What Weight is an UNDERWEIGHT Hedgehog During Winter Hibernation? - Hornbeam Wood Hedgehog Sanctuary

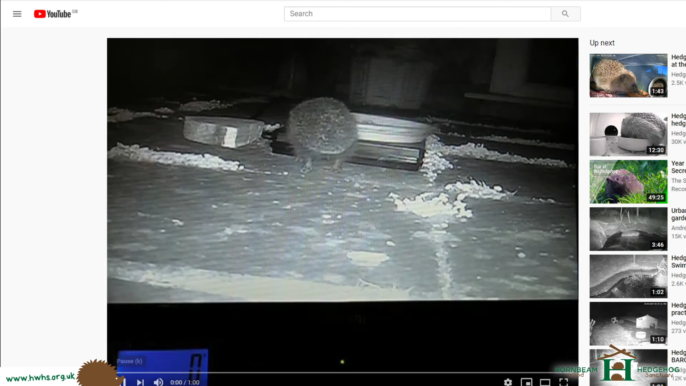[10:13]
The hedgehog's jumping onto the food bowl, the weight goes up, and there we go, we can see that hedgehog's 514 grams. Great, perfect weight for a hedgehog, no problem at all, having a good munch in the food as well. So, as far as the hedgehog's concerned, it has no clue it's being weighed, or even being videoed as well. So, this is a really good way of figuring out whether a hedgehog does need a rescue or not. So, it's a bit of a challenge to do this, but I'm sure there's other guides,